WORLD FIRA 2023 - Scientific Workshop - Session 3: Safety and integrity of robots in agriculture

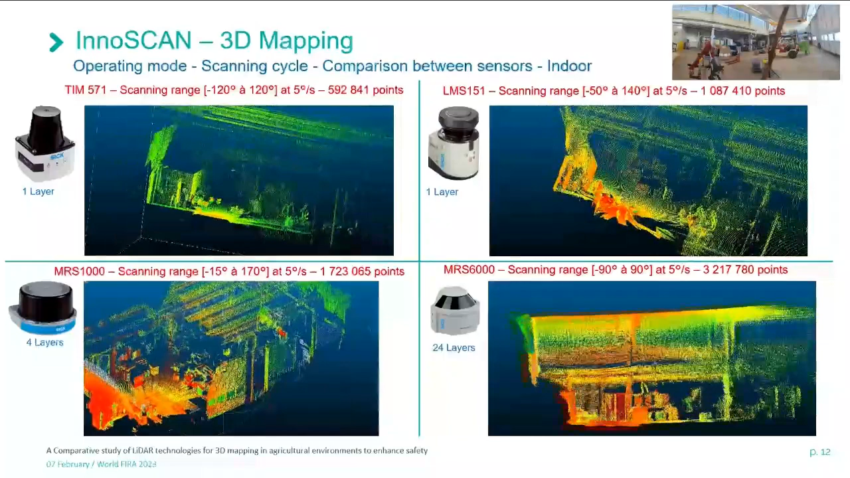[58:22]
151 has 500,000 points, and the MRS 6000 has more than 3 million points. So we see here that point clouds are really, really dense. We have really, really good results with the team, which is a really, really small and affordable sensor.
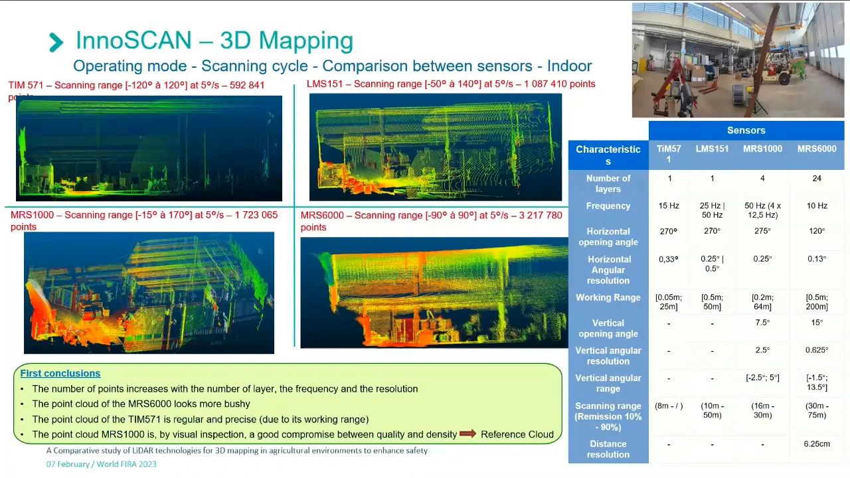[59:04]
One other thing we noticed is that the MRS 6000 point clouds look a little bit bushy, and that can explain also some other results we have. We have also done tests outside, and you see here that LiDAR is a major advantage,
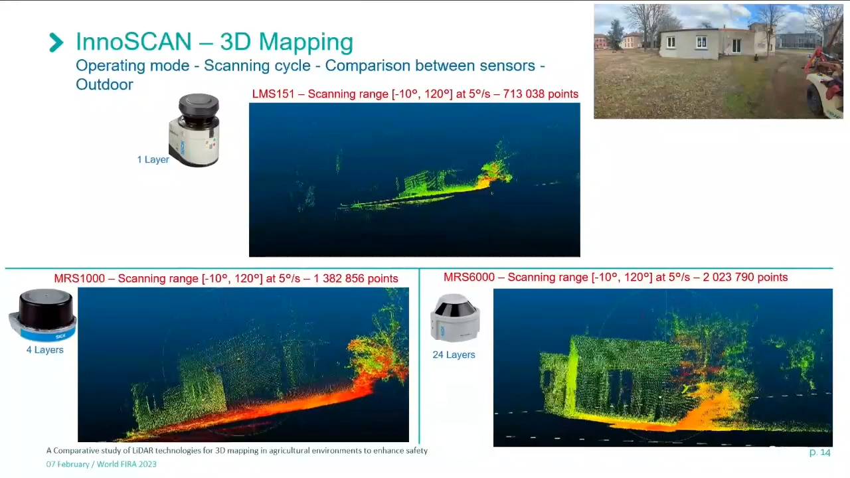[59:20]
that it works outdoor with no interference caused by sunlight.
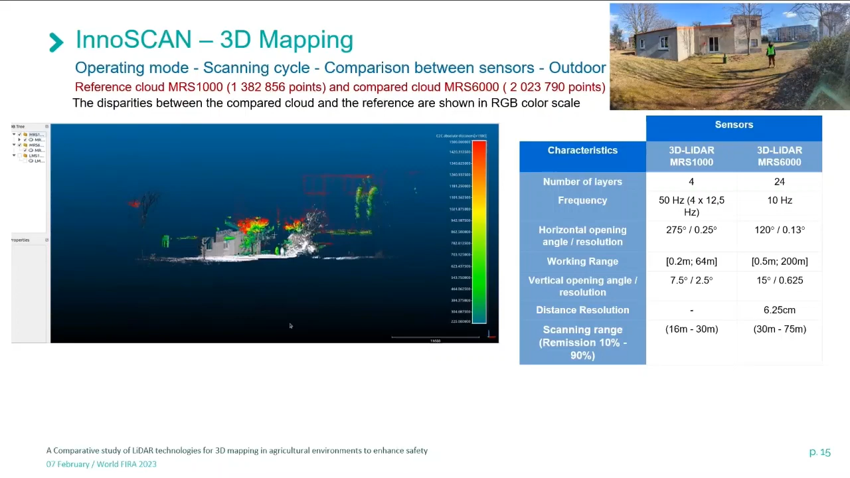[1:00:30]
And these disparities of the comparison are shown here. We intentionally moved the human that is standing in order to confirm that the disparities are well shown. So the RGB color are the disparities.
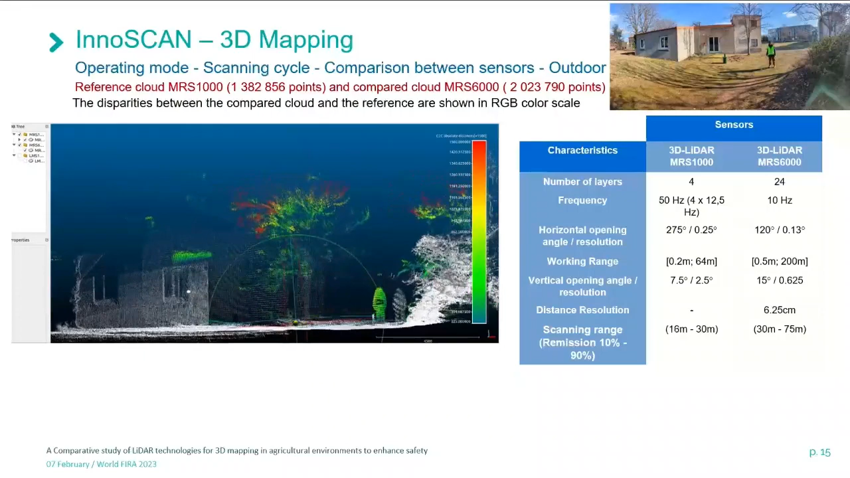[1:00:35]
So are all the differences that are shown from compared to the reference cloud.
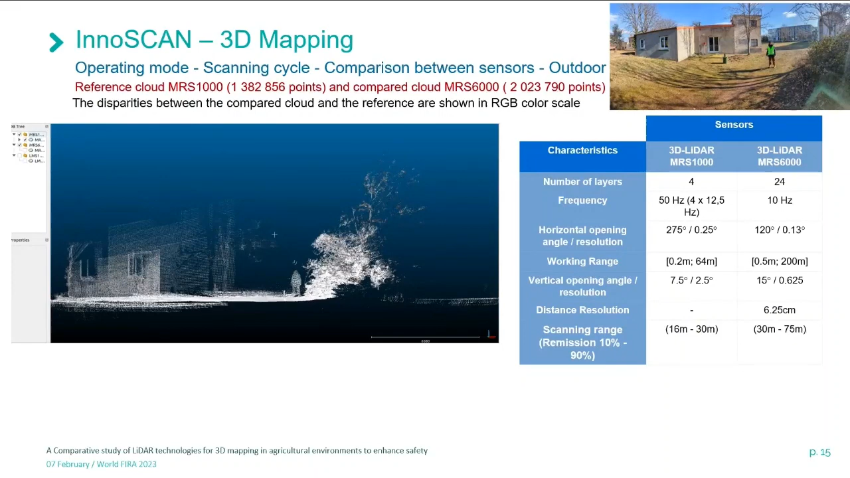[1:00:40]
So here we are comparing with the 24 layers. So the first, like the conclusion that we had regarding this comparison is that the working range of the MRS-6000, so the 24 layers, allowed us to reconstruct the farthest building with the same resolution as the elements in a closed area, as you can see it behind.
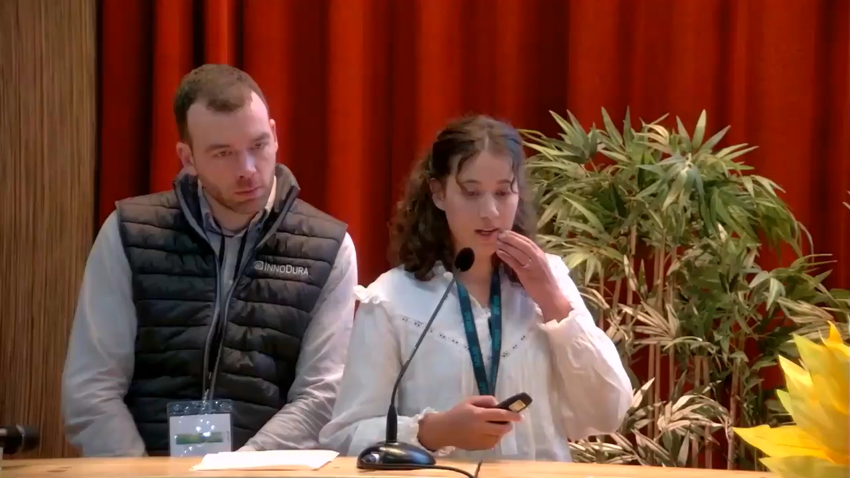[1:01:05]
But also the disparities that are noticed, especially on the wall
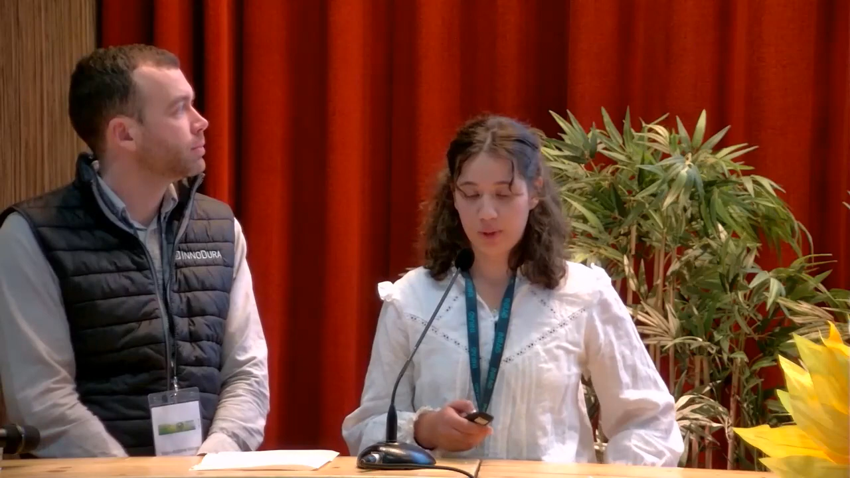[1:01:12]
of the MRS-6000 cloud, the 24 layers, are due to the quantization effect, which is the discretization. And this is particularly visible on this sensor because of its distance resolution, which is 6 centimeters around,
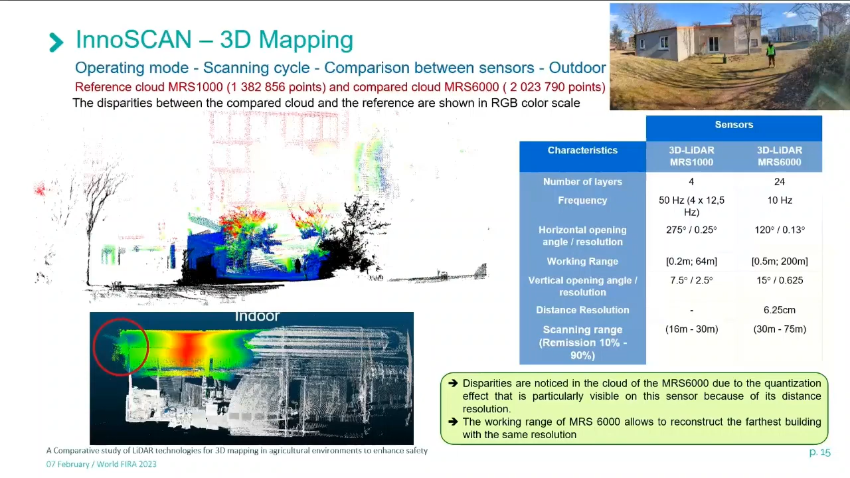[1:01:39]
which is this resolution stays constant whether we are close or far. We can say that this sensor is very suitable when willing to detect something that is very far away. So we did the same thing with the, when comparing the MRS-1000, which is the 4 layers, with the 1 layer.
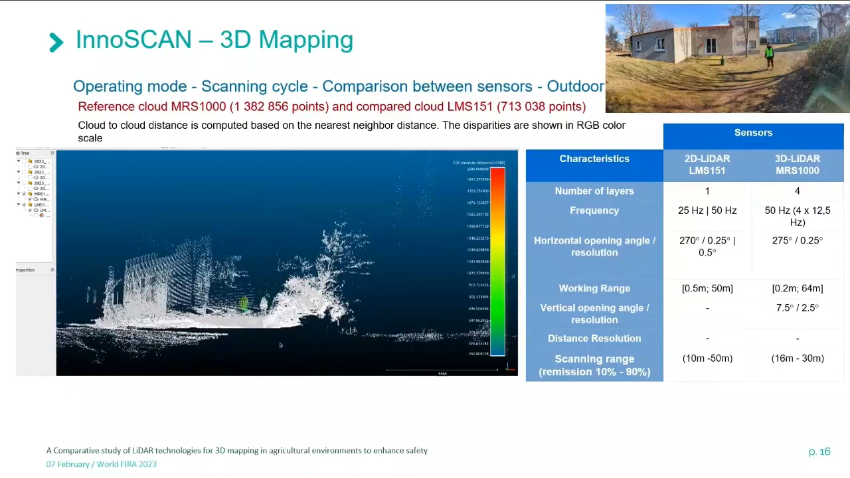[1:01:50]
And you can see that we have less data on this scan because there we have less layers on the vertical range, so when doing the rotation. However, we can see more details in the horizontal range because in this case we have a better remission. Remission is the measurement of light that we capture from elements.
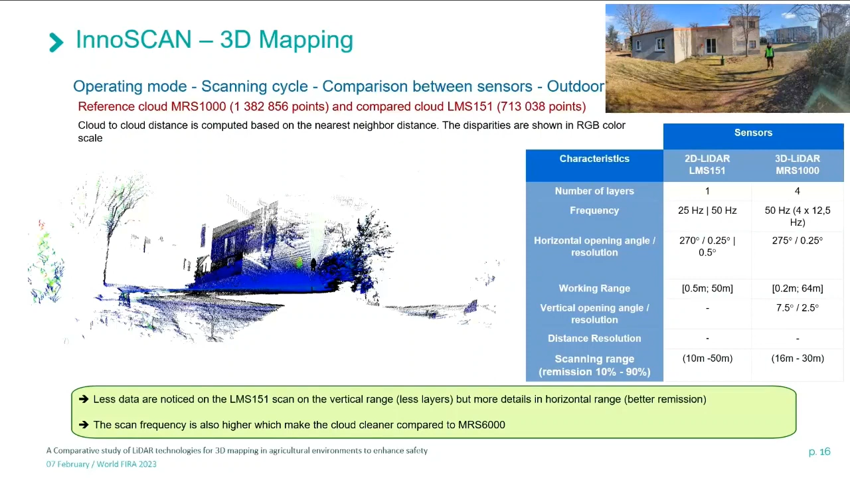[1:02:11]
So in here, the LMS-121 has better remission for objects that are that lights at 90%.
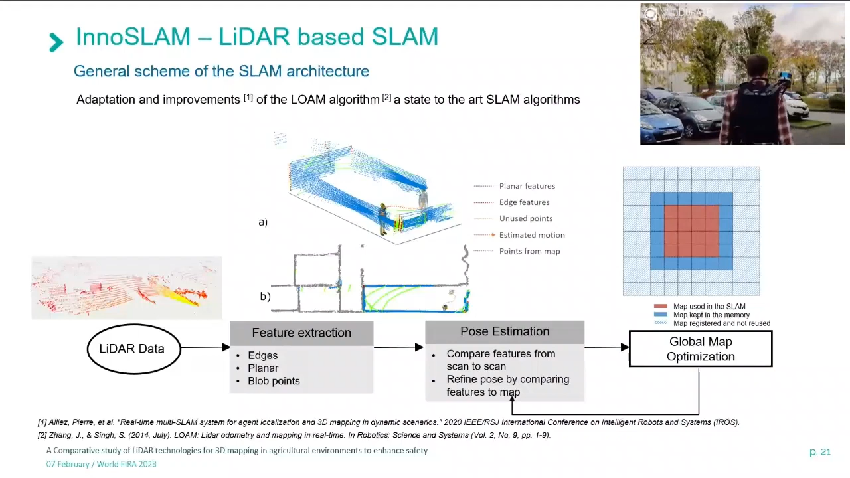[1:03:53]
We ended with this jacket that someone can wear and that is doing real-time SLAM. Pure LiDAR-based SLAM that we are talking here involves analyzing 3D point clouds and searching for characteristic features like edges, planes, and blobs.
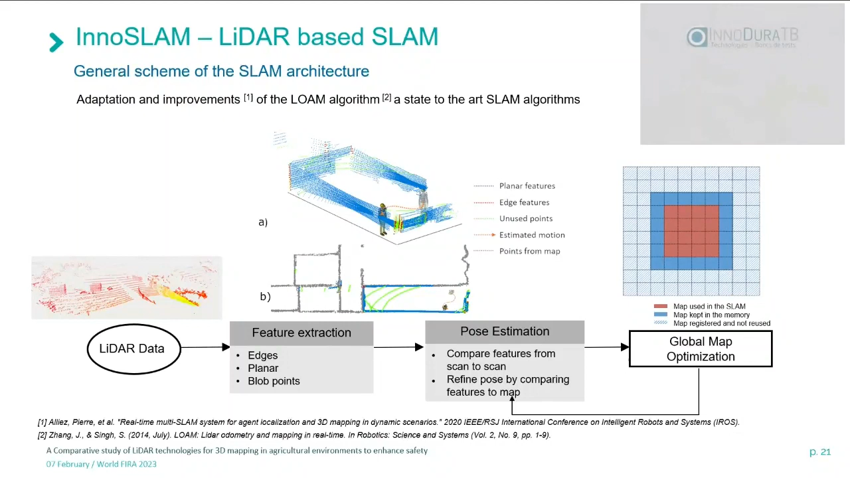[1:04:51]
dynamically estimated, and it has to be filtered in real time for computation problems. And SLAM can be, of course, robustified with sensor fusion, like camera, IMU, and odometry.